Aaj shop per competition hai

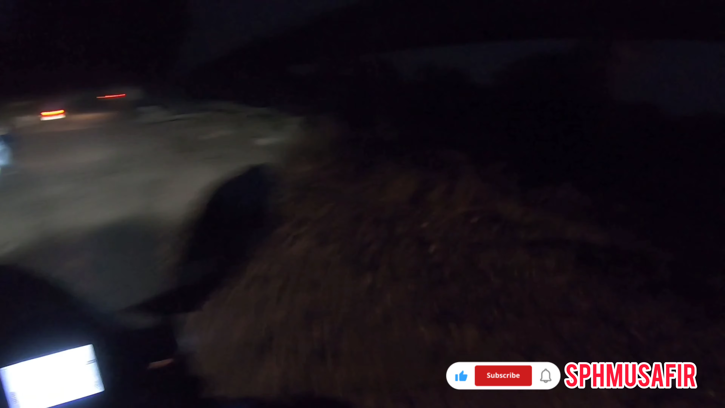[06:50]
कि आस्मान से टपके और खजूर पर अटके अब इधर ट्रक फसा हुआ है अब क्या
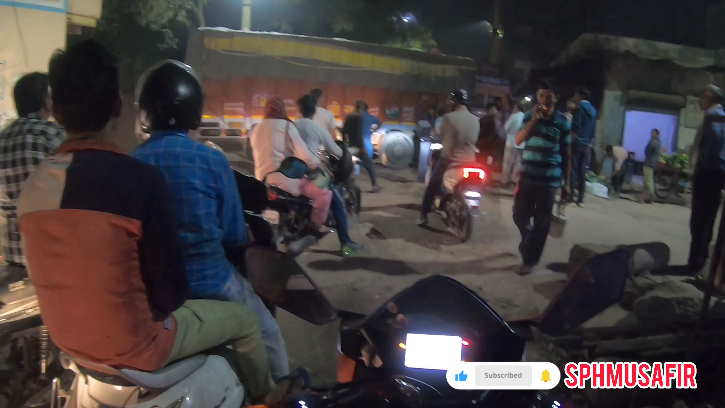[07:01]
होगा और कोई रास्ता नहीं है कि अभी पबंच चत्रवेदी इधर से जा सकते हैं पकी बाद है कि चलो फिर पता
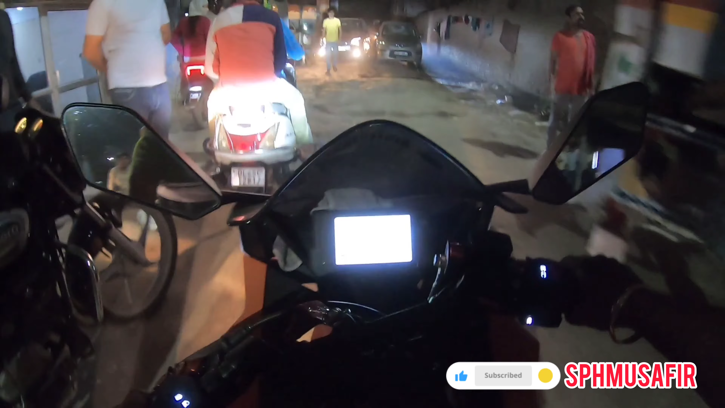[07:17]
लगे हैं और फज्जा है कहीं जाकर अब यह क्या करेगा है
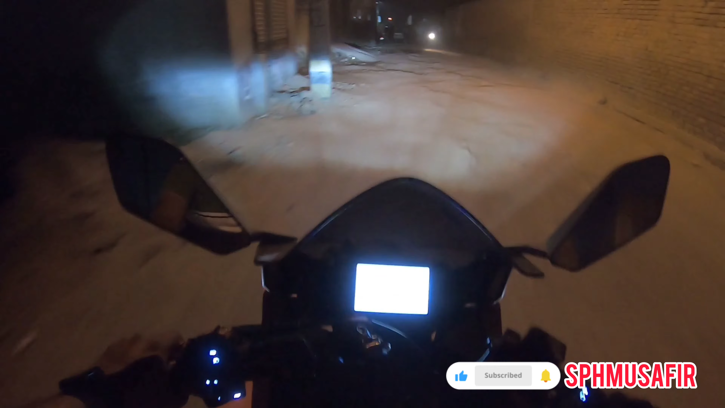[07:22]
कि आते समय भी में जाम मिला और जाते समय भी अरे कहां जाओ बताना